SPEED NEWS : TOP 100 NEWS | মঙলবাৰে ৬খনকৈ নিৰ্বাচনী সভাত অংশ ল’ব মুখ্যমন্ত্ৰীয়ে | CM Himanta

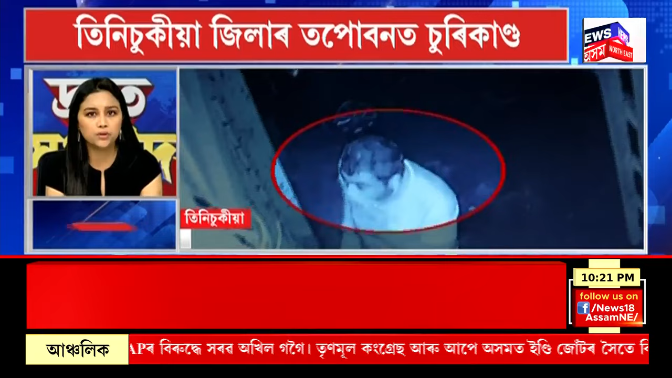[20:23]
তিনিচুকীয়া জিলাৰ তপোবনত চুৰি কাণ্ড গৃহস্থ নথকাৰ সুযোগতে চুৰে লুটি নিলে এনফিল্ড বাইক এখন নিৰ্বাচনী দায়িত্বৰ বাবে ঘৰখনত নাছিল কোনো লোক সমগ্ৰ দৃশ্য বন্দী চিচিটিভি কেমেৰাত ঘটনা সন্দৰ্ভত ডুমডুমা আৰক্ষী থানাত দাখিলে এজাহাৰ আন্তঃৰাষ্ট্ৰীয় ফটোগ্ৰাফাৰ নলিনী বৰুৱাৰ 94 সংখ্যক